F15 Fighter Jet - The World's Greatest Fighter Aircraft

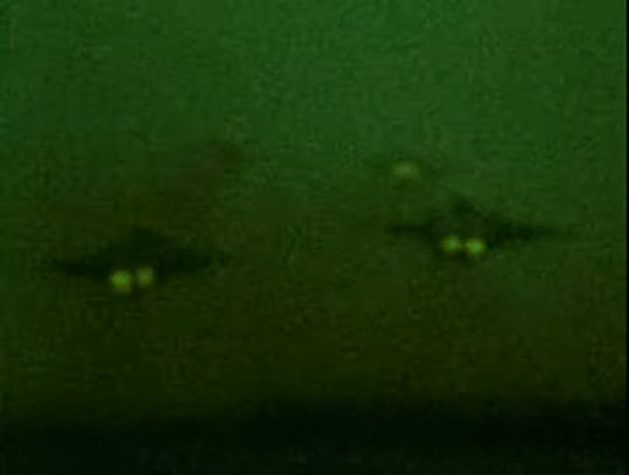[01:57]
Flying at the front of a great wave of coalition aircraft are 20 F-15 fighters.
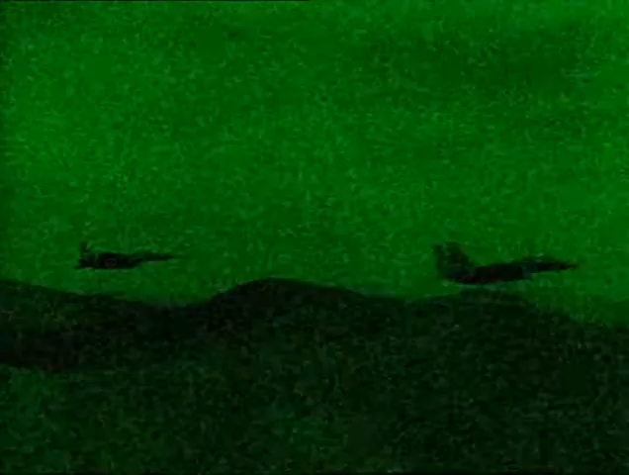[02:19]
We've got someone locked to interrogate.
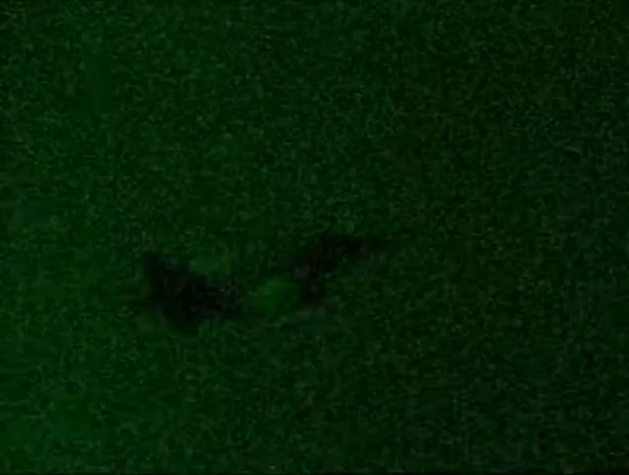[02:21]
Bandit, bandit. Kelk cannot be certain that the aircraft ahead are hostile.
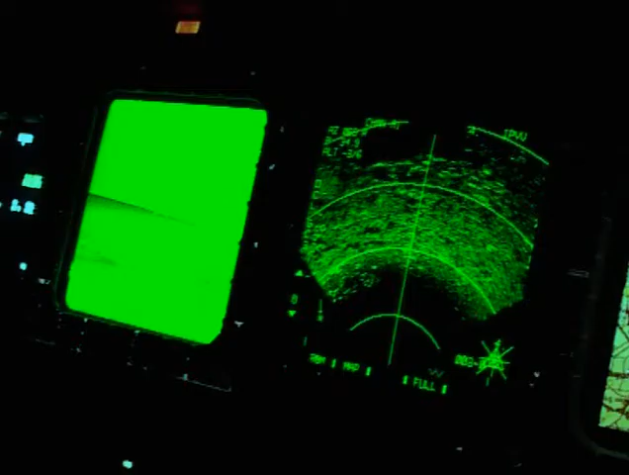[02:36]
His radar shows a fighter flying aggressively up towards him, so he prepares for combat.
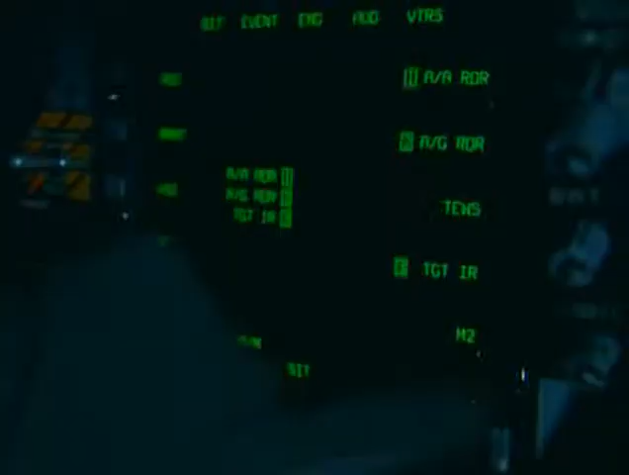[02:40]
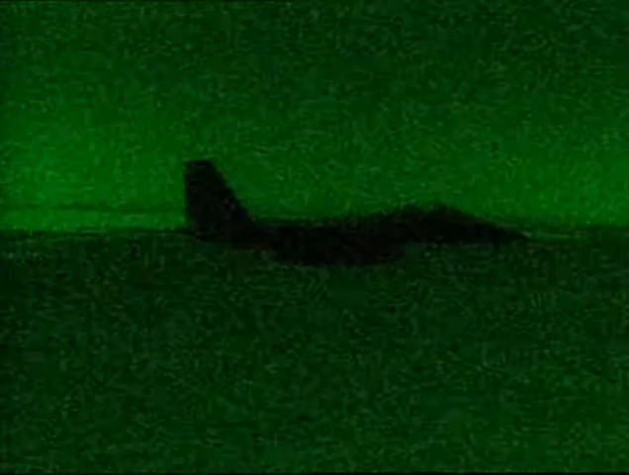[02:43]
Closing his eyes to protect his vision from the anticipated explosion, he slams the pickle button on his stick, launching an air-to-air missile.
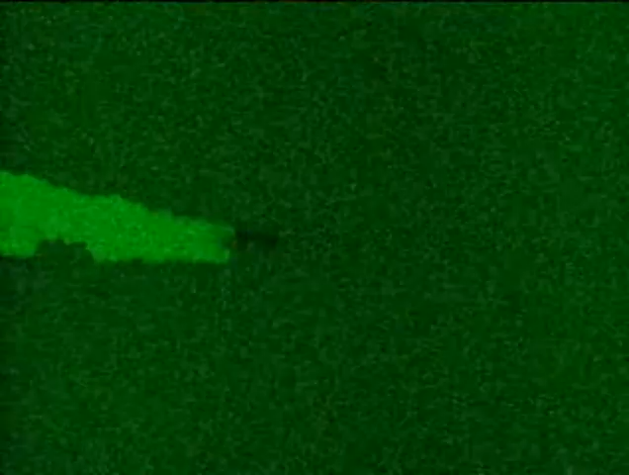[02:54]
Seconds later, a huge explosion lights up the night sky.
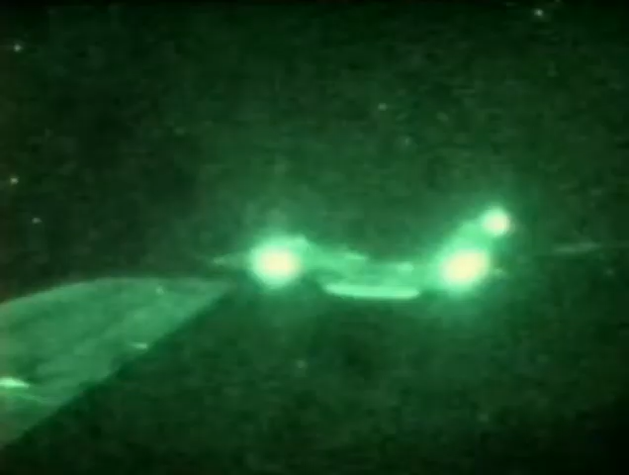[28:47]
One of the scariest things was just air refueling it was very dark,
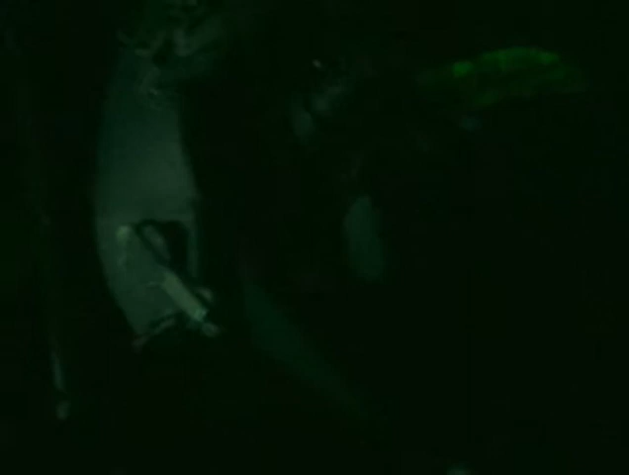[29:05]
The Eagles still had 200 miles to go before reaching the SCUD sites.
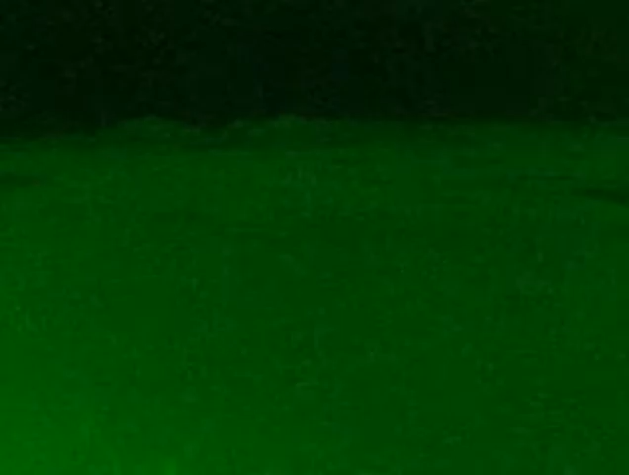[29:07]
They now flew very low over the desert.
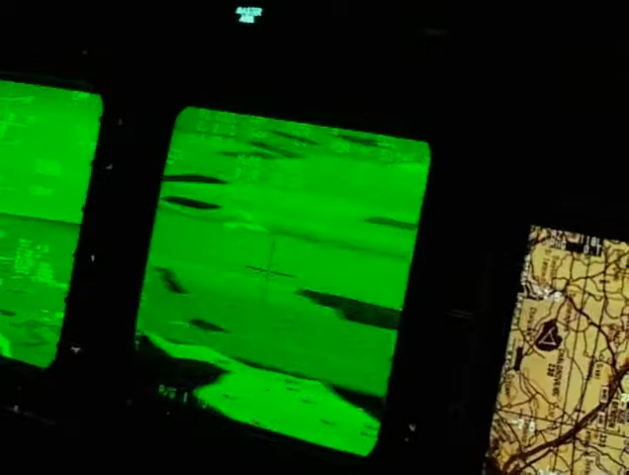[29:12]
They began targeting long before the Iraqis could even see them. Rich Horan, as a weapons systems officer, was responsible for picking out a missile launch site.
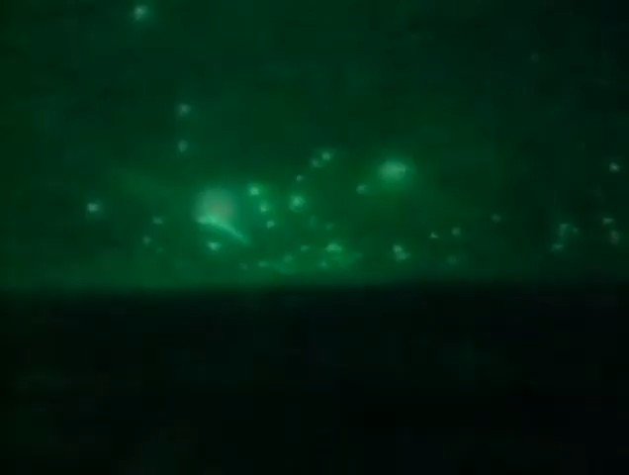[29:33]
And what all hell happens to be is number one's bombs have gone off, and the Iraqi anti-aircraft gunners react to the bombs going off, and the sky is filled with AAA. It is the most impressive fireworks display.
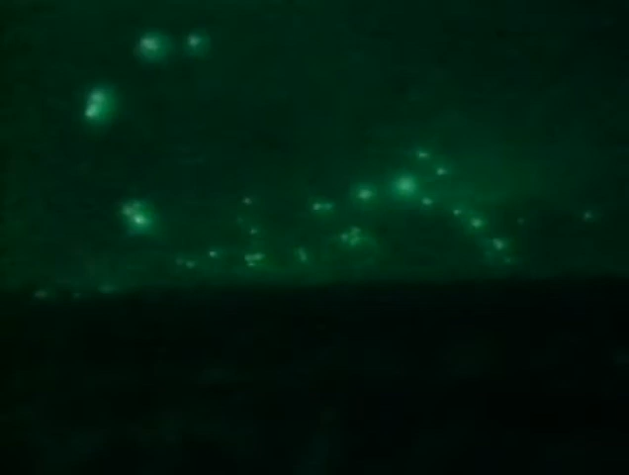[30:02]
and then the realization that really what I'm looking at is every third to fifth bullet is a tracer, and then it dawns on me the reality of the situation and the fact that they mean us bodily harm.
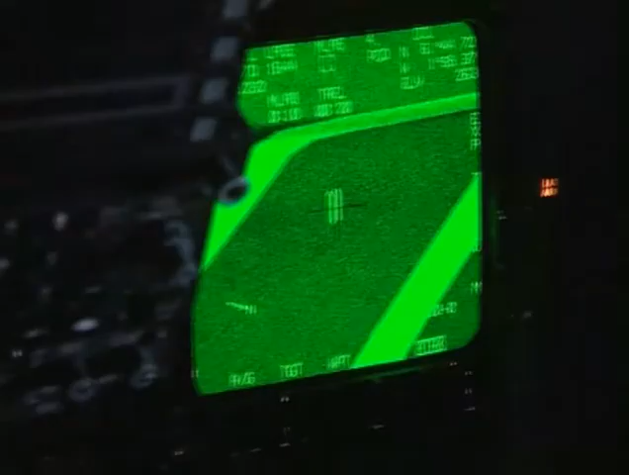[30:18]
our forward infrared scope, you can actually see a tell with a missile on it that our designation is on.
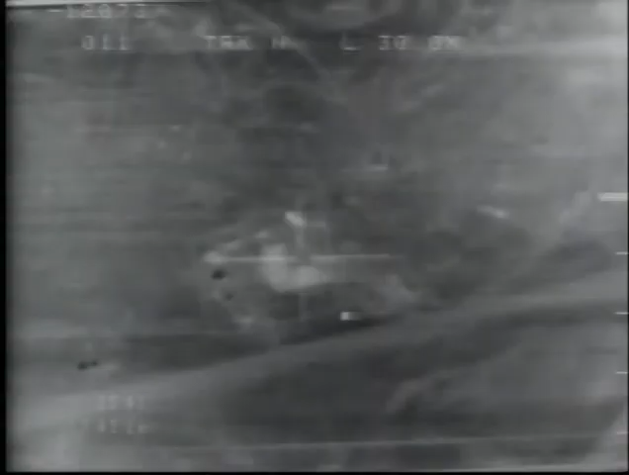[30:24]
We drop our bombs and come off target.